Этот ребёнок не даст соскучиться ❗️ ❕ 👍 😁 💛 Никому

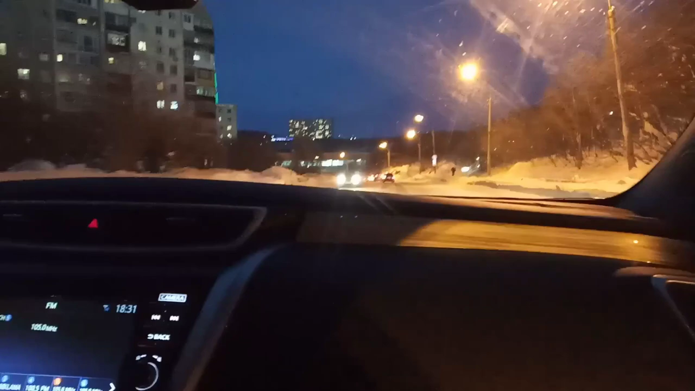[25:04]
Вон, смотри, какая антенна. Смотри, видишь, светится. Вон она, видишь, с огоньками. Вон, видишь, целая башня с огоньками, с яркими. Видишь? Что, вот этот достроили, вот да?